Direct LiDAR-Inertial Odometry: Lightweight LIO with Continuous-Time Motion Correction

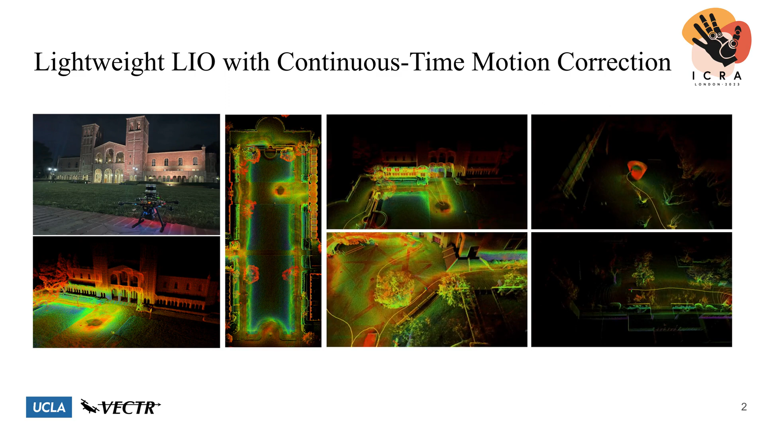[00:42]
To this end, we present direct ladder inertial odometry or DLIO, an efficient LIO algorithm that utilizes a new course defined approach in constructing continuous time trajectories to perform precise motion correction. This is achieved through three main contributions, each of which contribute to increasing the overall speed, accuracy, and robustness of our algorithm.
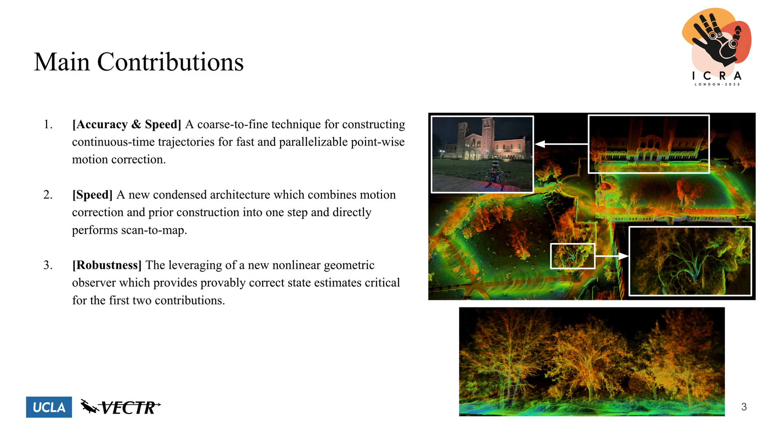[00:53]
The first contribution is a novel course defined technique for constructing continuous time trajectories throughout each ladder sweep.
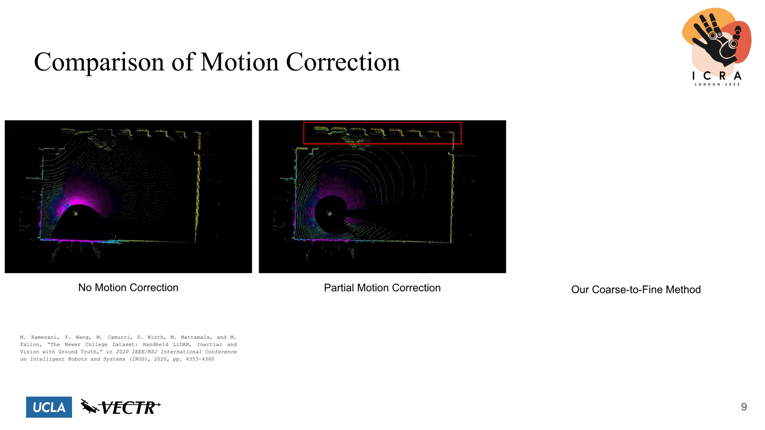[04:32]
With partial motion correction, while much better than having no correction at all, you can still nonetheless observe distortion and misalign points in the cloud. This is especially highlighted in the red box on top. However, constructing a unique transform in continuous time via our course-defined method creates a more authentic point cloud than previous methods, which ultimately affects scan-matching and therefore trajectory accuracy.
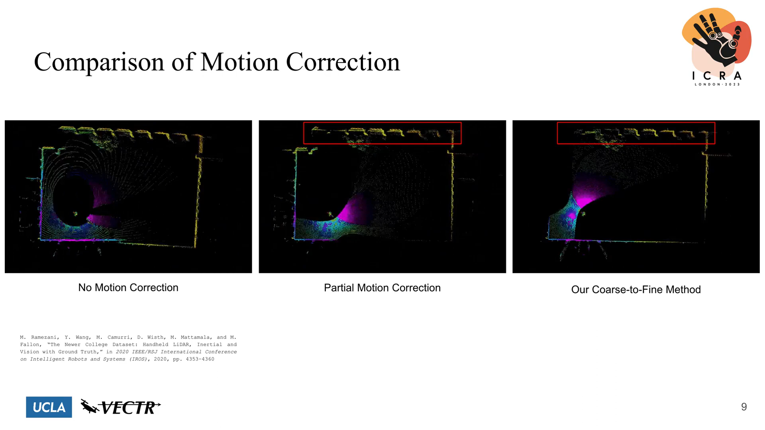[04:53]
Our approach is fast in that we solve a set of analytical equations rather than an optimization problem, as is the case in spline fitting.